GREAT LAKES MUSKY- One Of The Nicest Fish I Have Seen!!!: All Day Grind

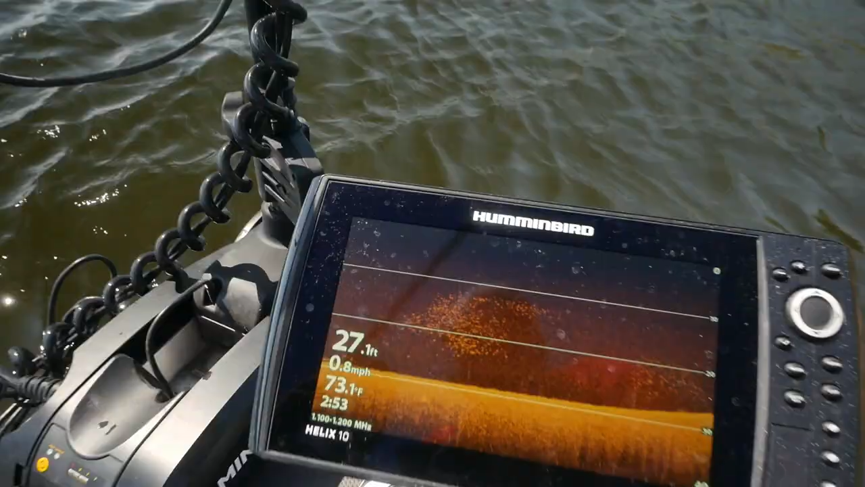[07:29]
On screen: depth 27.1 ft, water 73.1°F, speed 0.8 mph
When you're fishing a musky spot, this is what you're looking for right here.
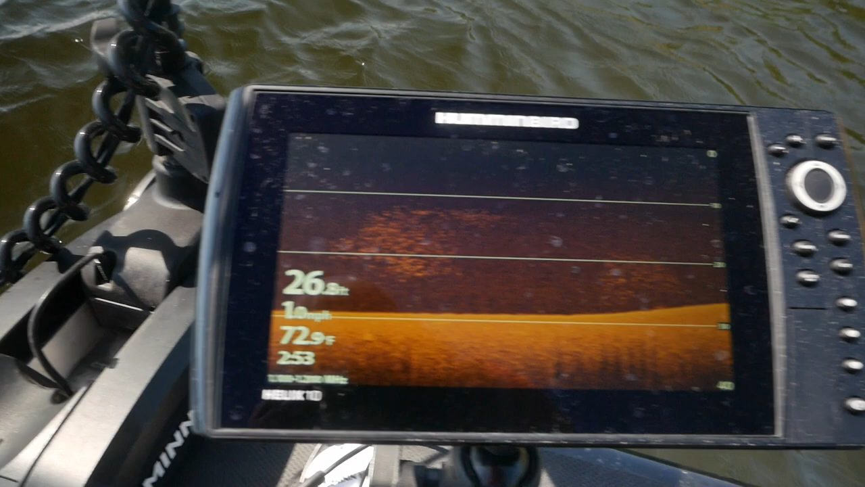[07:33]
On screen: depth 26.8 ft, water 72.9°F
We just passed it, but this is the end of the cloud of bait fish.
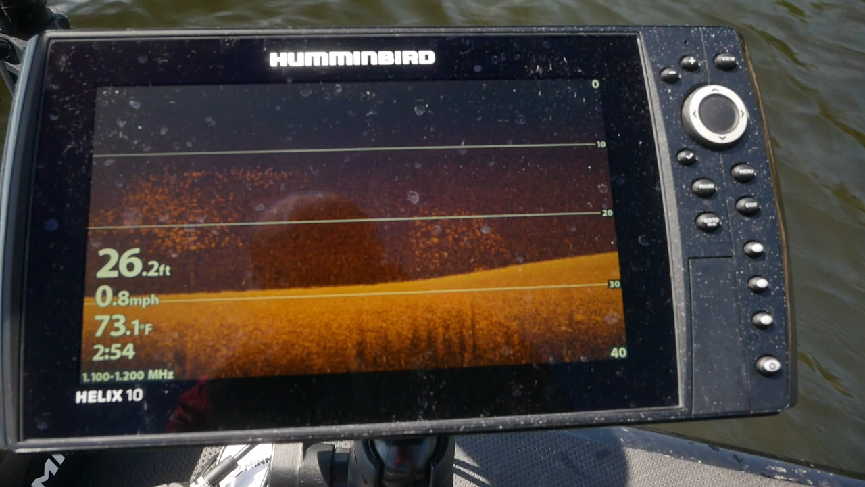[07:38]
On screen: depth 26.2 ft, water 73.1°F, speed 0.8 mph
If you see that on a spot, you definitely want to stay longer and put more time in. Cast it at different angles.
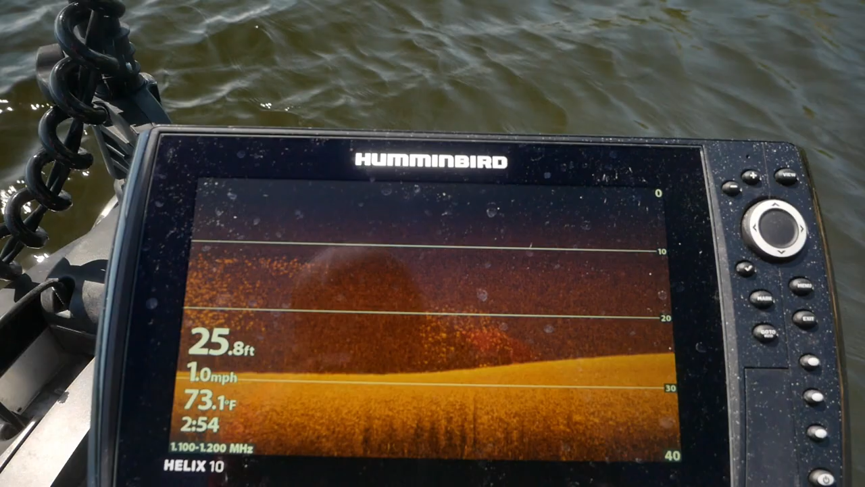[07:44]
On screen: depth 25.8 ft, water 73.1°F, speed 1.0 mph
Figure out what direction the musky wants the lure coming in. Because if you got a bunch of little bait fish like that on the screen, there's definitely a big fish around, 100%.